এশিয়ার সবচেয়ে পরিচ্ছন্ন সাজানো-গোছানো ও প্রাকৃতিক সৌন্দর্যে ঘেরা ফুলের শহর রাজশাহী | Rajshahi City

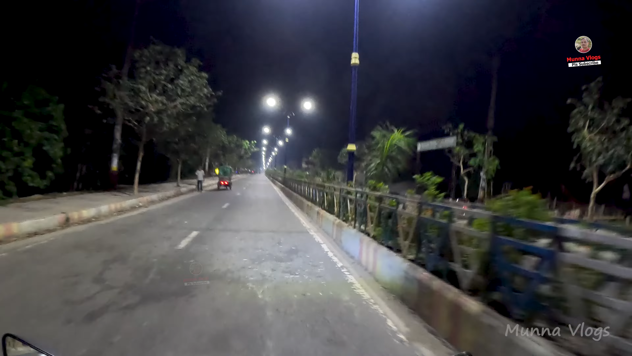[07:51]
সূর্যমুখী ফুলগুলো দেখতে পাচ্ছেন, উপরে যে লাইট এটা দিনের বেলায় দেখা যায়, ডিজাইনটা প্রজাপতির মতন।